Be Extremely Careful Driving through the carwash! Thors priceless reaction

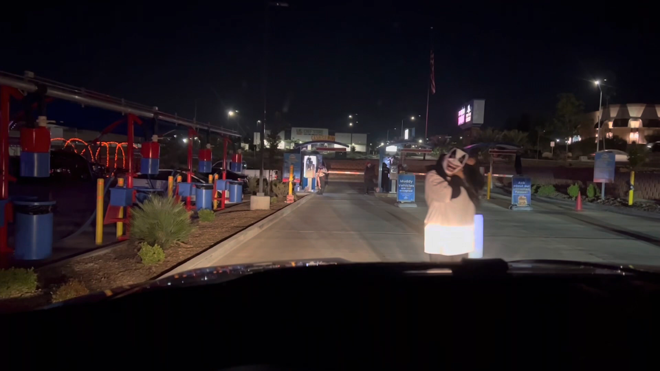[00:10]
Oh no, Thor, she's trying to get in! She's trying to get in! Don't let her in!